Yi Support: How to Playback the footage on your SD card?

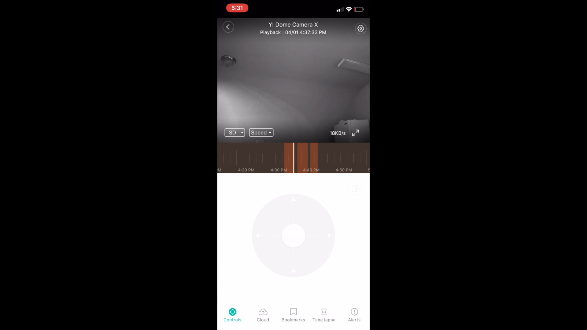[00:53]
please make sure the card is formatted. To verify, click on Settings in the bottom right corner or select the gear symbol in the upper right corner.
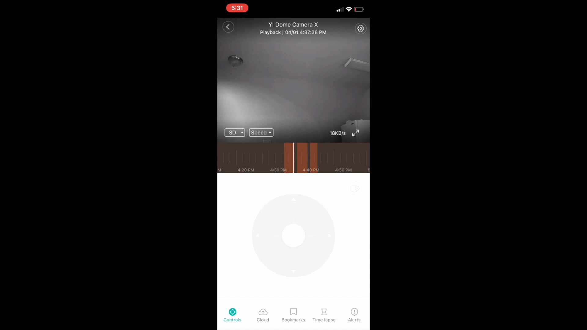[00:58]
Scroll down to the bottom and select Micro SD card under Storage.